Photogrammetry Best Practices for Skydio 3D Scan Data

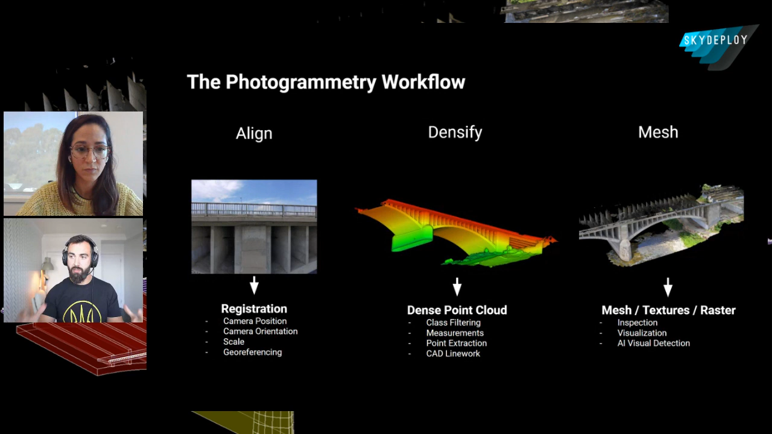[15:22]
But you can also extract orthos off of facades, off of the sides. So in Pix4D, that's called an orthoplane. So a lot of these softwares, as long as you have that dense cloud and you have that picture information, you can extract 2D versions of that ortho from any angle that you'd like, which is really useful. All right. So let's keep going. Image quality. Image quality.
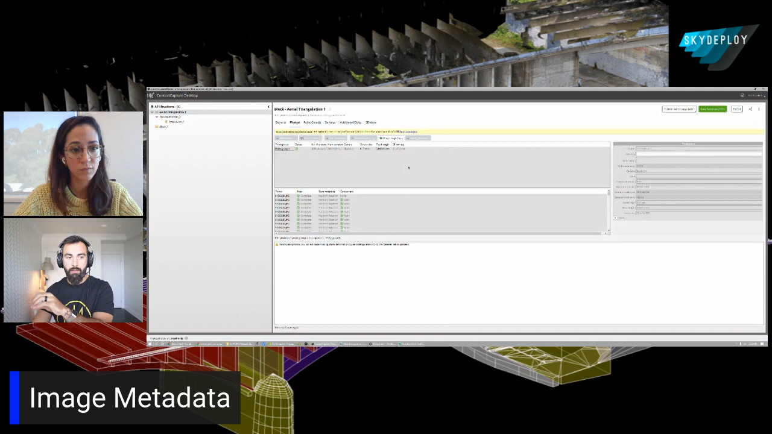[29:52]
And then the software picks it up regardless of its context capture, Pix4D or what have you. Yeah. A hundred percent. And once you, so you basically,
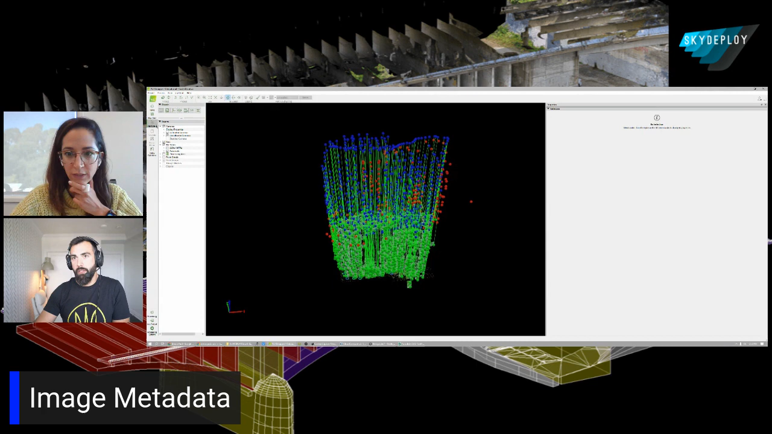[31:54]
No, let's dive right in it. So once we do that first alignments phase,
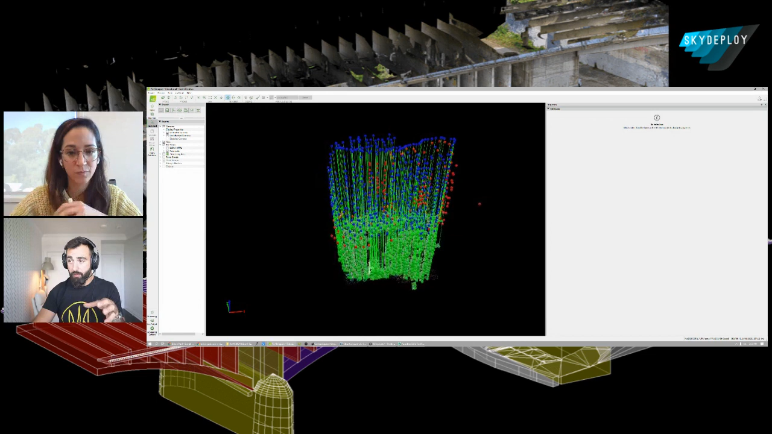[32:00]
I'm doing this in Pix4D here just to give you guys a sort of overview of it. What you see here is a combination of things. It looks like kind of a mess here, but the blue dots represent where those pictures started. So where the metadata in the photo told the software it was. And then the green dots represent where the software actually calibrated that camera to.
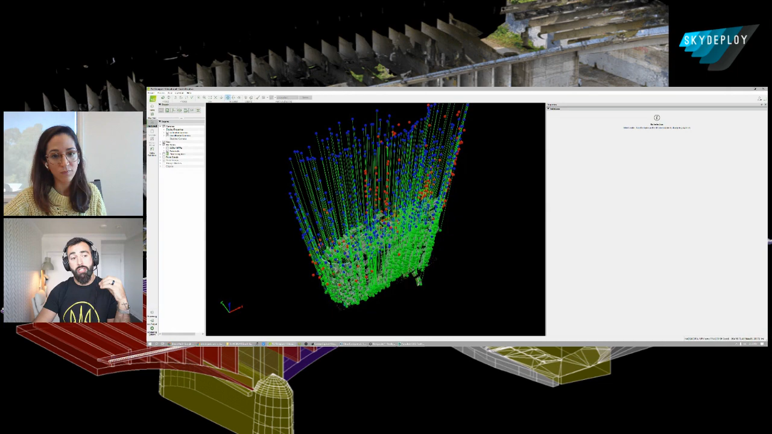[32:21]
In this example, don't be worried about this if this ever happens to you. If you see these large differences between where it started and where it was calibrated, especially if it's in the vertical, that generally means that we were using different vertical datums between these two data sets. So that's the case here. The images coming from the drone come from the GPS WGS 84 vertical datum. And then what I was using. To be calibrated. Exactly.
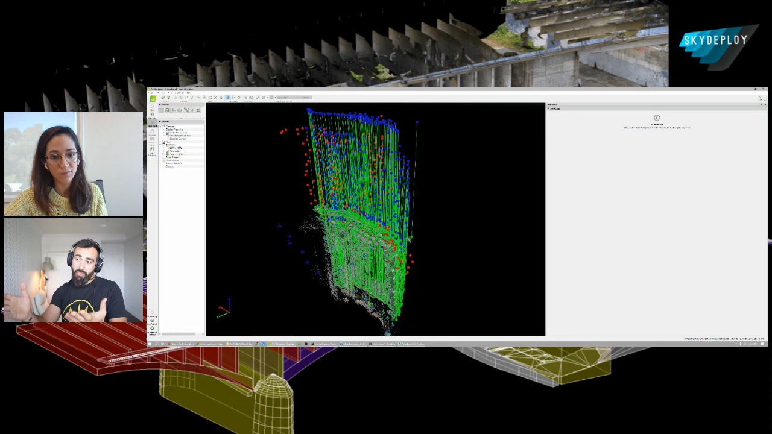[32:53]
So it's not a concern, but really what we're looking at here is that Pix4D has figured out where the cameras were and then where they should be calibrated to. Yeah. And yep. Go ahead. And so no. And so the influence of control points in this process is massive.
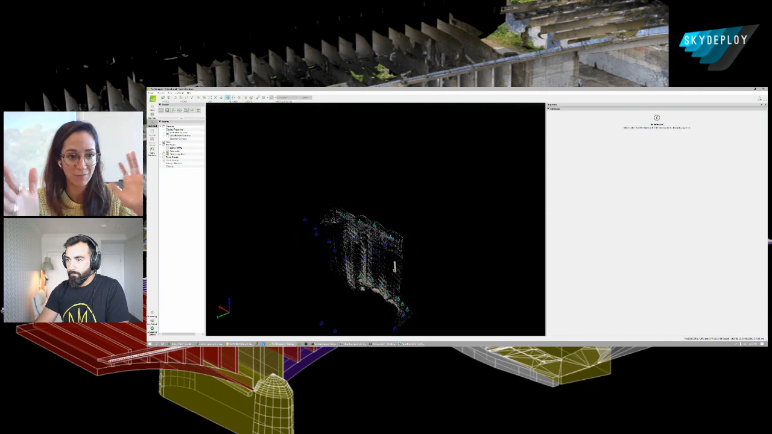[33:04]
Like basically, if you don't have that control points in your data set, which is absolutely fine if you are just looking for relative accuracy. And so let's talk about that difference between relative accuracy and absolute accuracy. If you have like control points, basically you're pushing all your data, all your photogrammetry data to be aligned to your control points. And so that information, which typically comes with like survey grade accuracy. So you are in between, you know, one to five centimeter accuracy.
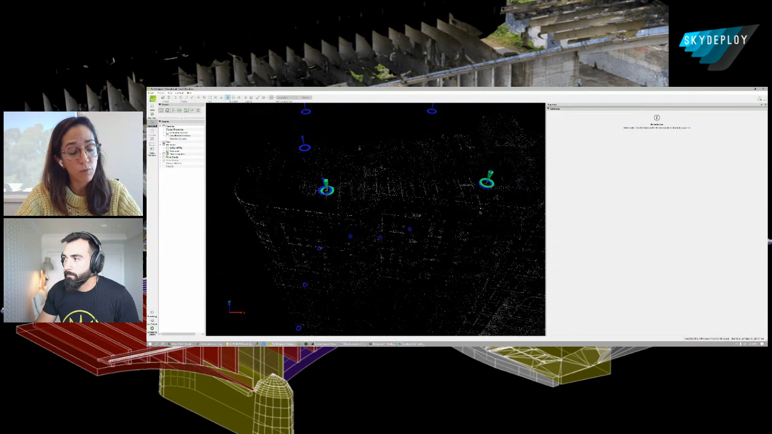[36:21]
correct me here if I'm wrong, Ted, you have more experience than me, is the scale constraint.
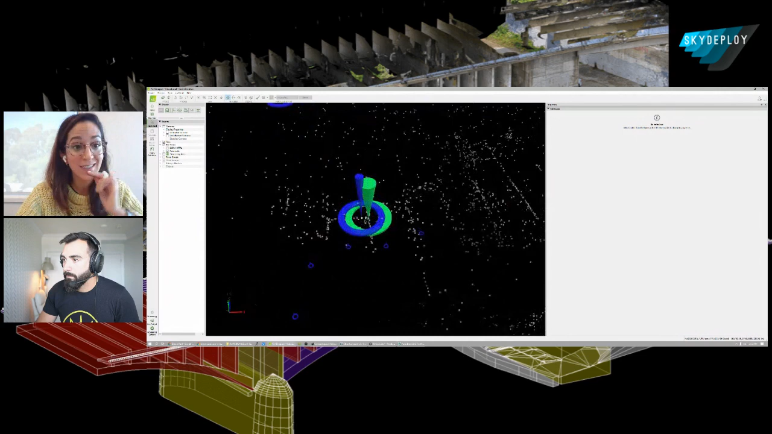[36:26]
So if you do not have access to ground control points, you can also scale your data set by having those scale constraints. So if I know that this pillar is like 10 meters high, for example, or I know, you know, like some distances within my data, then you can input that into the software. And then you can have that scale constraint in your data set. Yeah, exactly.
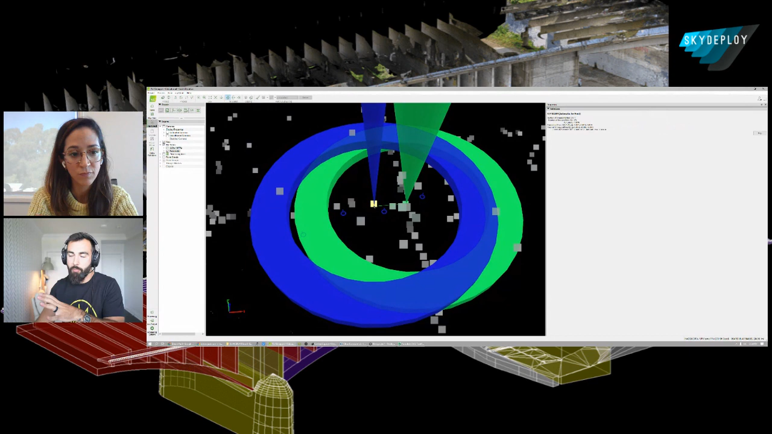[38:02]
It can be up, down in all different directions. And sort of the length of that line is the magnitude of that error. So where the where my software or Pix4D in this case thought that point was going to be in relation to my marker is actually shown writing these images. Right. So what I did is I clicked on that automatic tie point and I look now on my on the other hand of my screen here, and you'll see these images appear and then you also see this target. So that is essentially where the software thought that point or that coordinate would be. And then that target is actually where it was. And if we click on the green pylon, you'll see that it's right on the target.
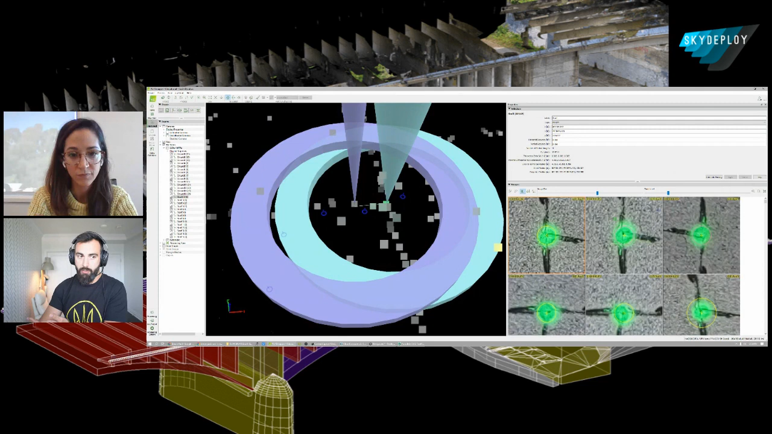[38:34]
So this is the difference between sort of the accuracy that you might be choosing to forego. You know, sometimes it can be very small like this and I have to really zoom in to even see it. Sometimes it can be pretty large. Yeah. So that also depends on the images themselves as well. And this process goes really quickly these days, like as soon as you measure like a couple of pictures, it automatically just, you know, helps you to it's just like a refinement basically on that position that you need to do.